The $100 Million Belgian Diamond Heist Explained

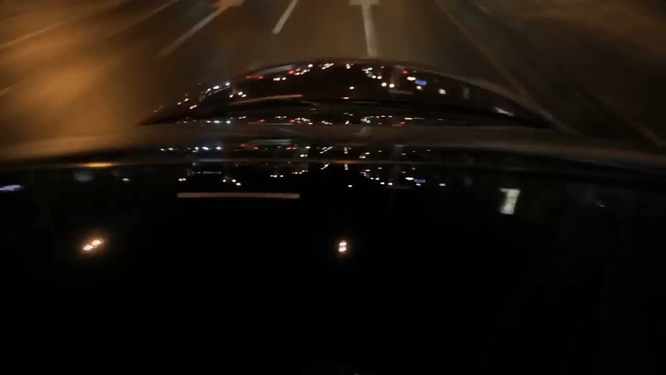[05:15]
On the night of the 15th, he and his gang used a rented car and drove up across the street at about midnight.